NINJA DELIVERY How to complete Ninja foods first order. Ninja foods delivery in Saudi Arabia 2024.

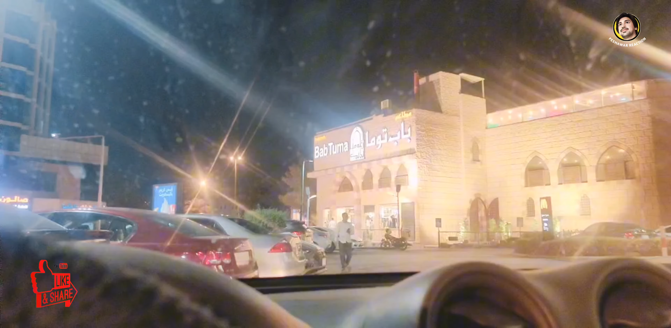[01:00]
یہ سامنے جو انہیں بابت ہوما ہے یہ یہ ایریا ہے